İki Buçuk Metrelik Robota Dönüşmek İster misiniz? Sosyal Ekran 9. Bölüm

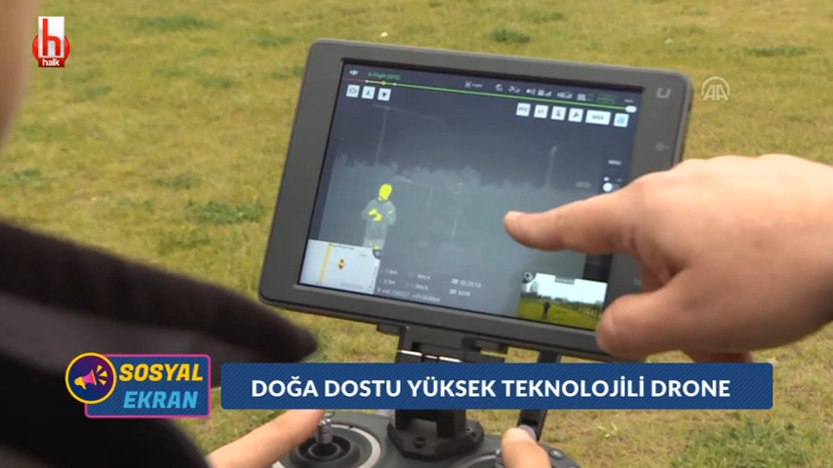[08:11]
Bu kamerayı gece uçurduğumuz zaman bir saat içinde nerede yangın fazla,